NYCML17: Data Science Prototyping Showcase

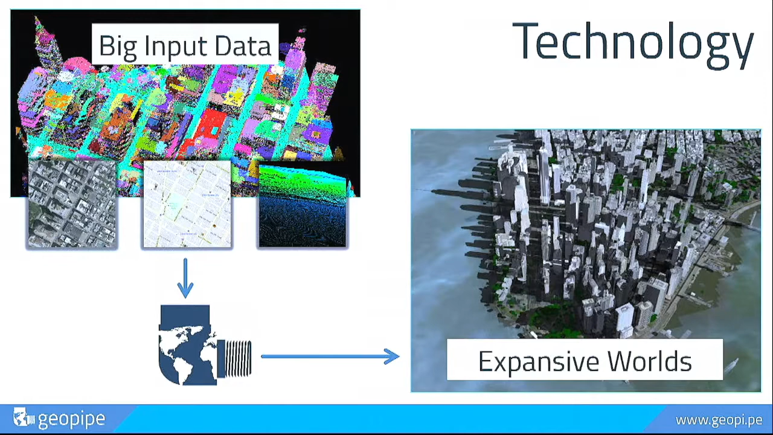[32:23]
algorithmic pipeline that applies techniques including machine learning to understand what's in the world building a semantic model of all of the objects and their parameters from that rich database we can then produce these complete 3d models that our customers can use we're proud to announce that this week we have launched our platform